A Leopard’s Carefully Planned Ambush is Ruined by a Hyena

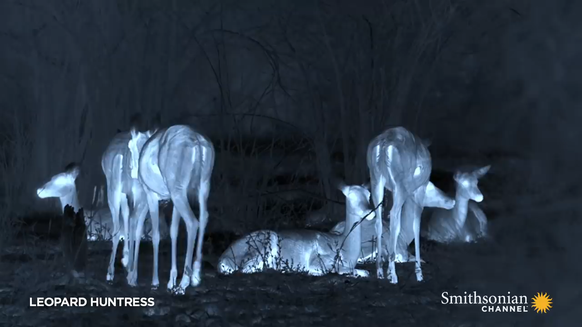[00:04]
They need this time to chew the cud to extract nutrients from their meager grass diet.
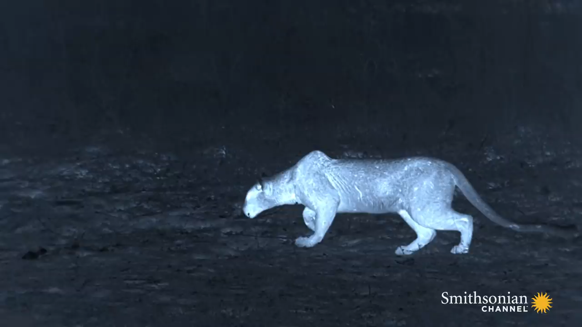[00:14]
Sitting ducks for the huntress.
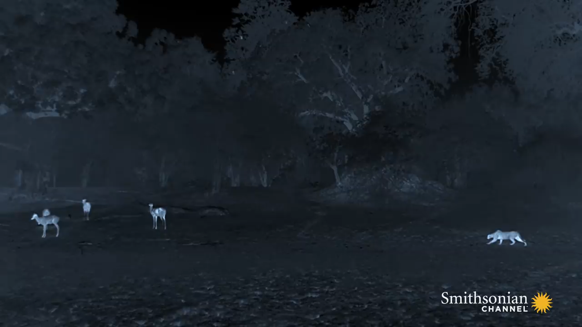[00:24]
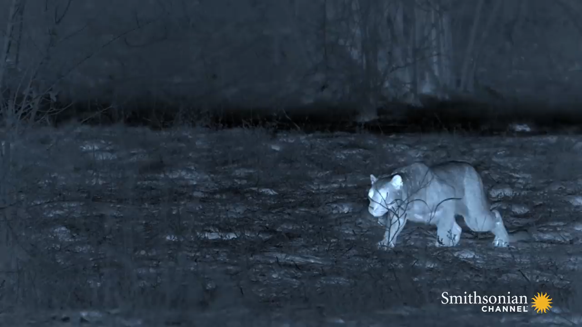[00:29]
It almost seems unfair. Malaika's light-sensitive eyes mean she can see the impala, while they are practically blind on this moonless night.
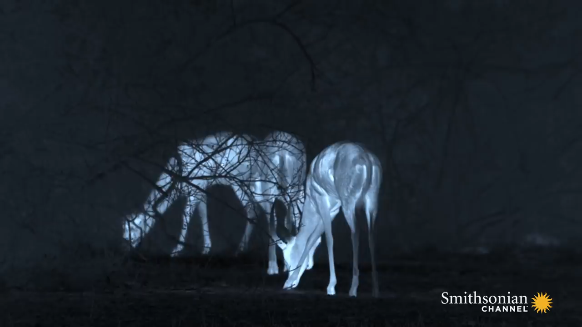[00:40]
But darkness heightens other senses. So her challenge is silence.
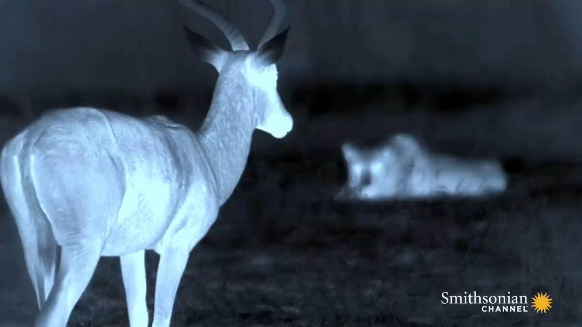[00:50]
The battle lines are drawn. Sight versus sound. To grab an impala, Malaika must crawl to within a single body length before she pounces.
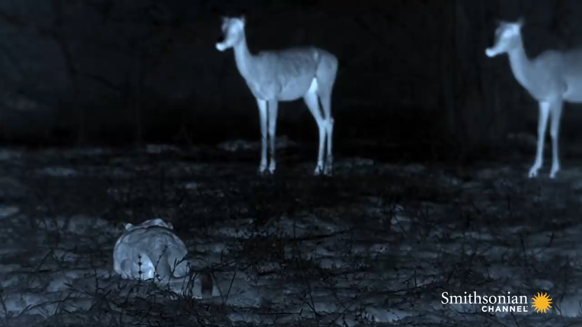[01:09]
But her pugnacious shadow betrays her.
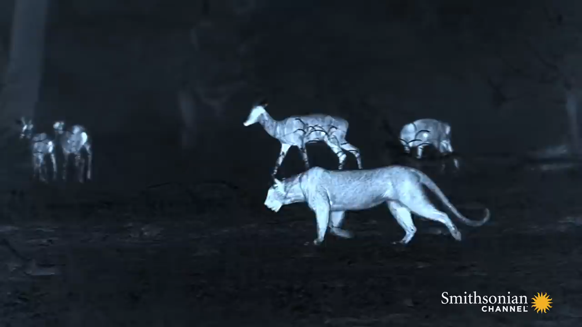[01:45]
It's easier to infiltrate the herd while they're restless.
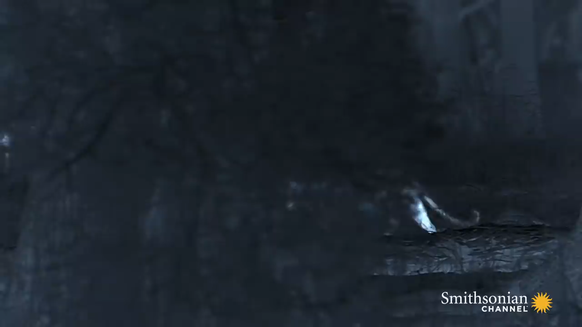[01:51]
Their hoofbeats mask any sound she makes.
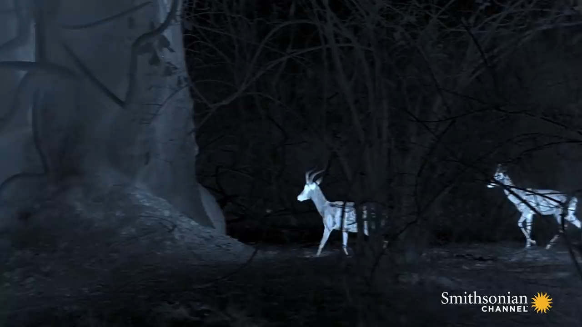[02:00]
This chaos is her opportunity. The herd's still on edge.
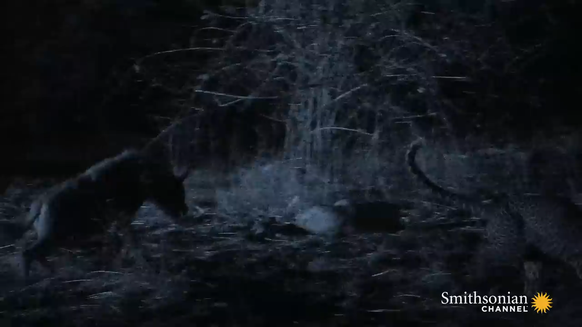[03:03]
It's a mountain of meat because of her skill and effort, and she won't get a bite.
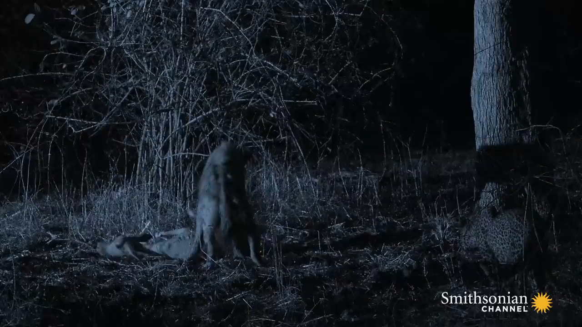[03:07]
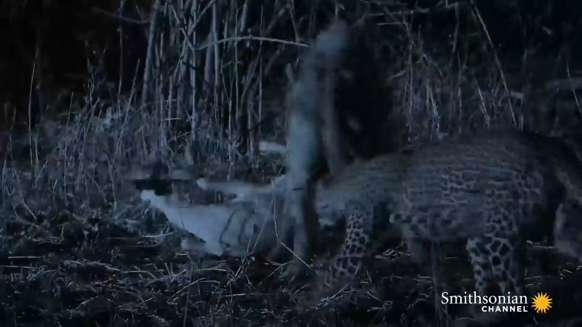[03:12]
But it's difficult to fight someone double your weight.